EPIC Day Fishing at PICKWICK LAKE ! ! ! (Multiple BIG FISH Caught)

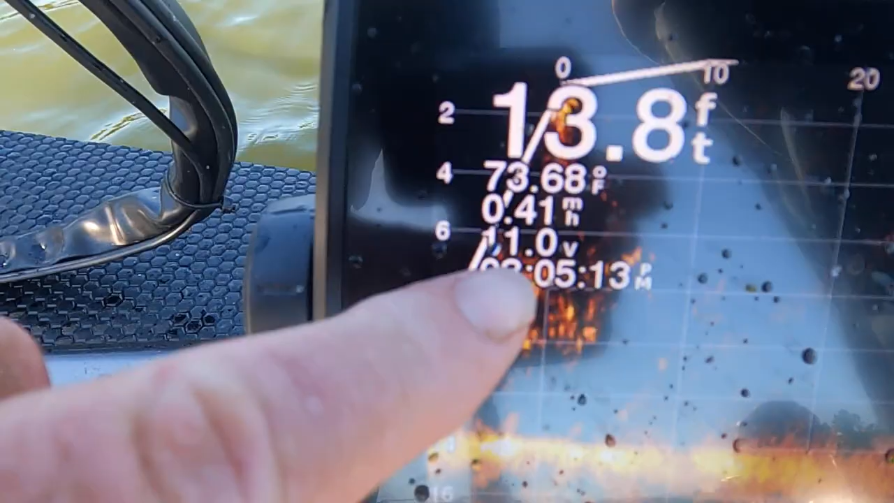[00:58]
On screen: depth 13.8 ft, water 73.68°F, speed 0.41 mph
see right here y'all on this here that's that's bait right there that's what we're trying to catch